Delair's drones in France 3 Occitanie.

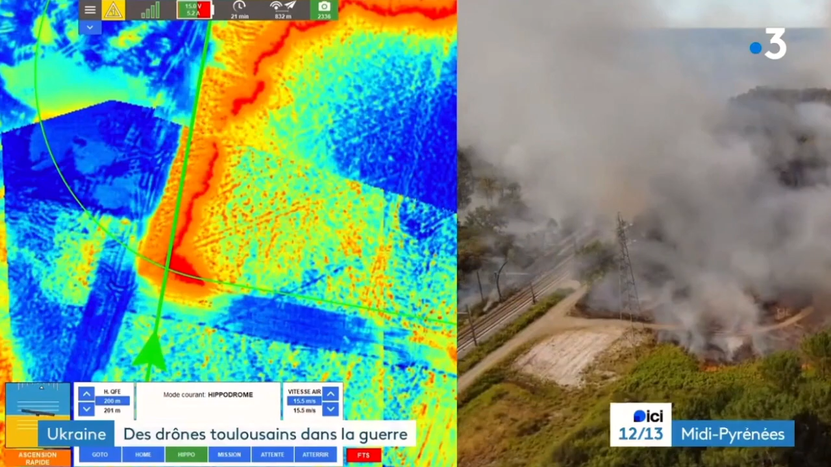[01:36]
thermique qui permet de suivre l'évolution du front de feu en temps réel.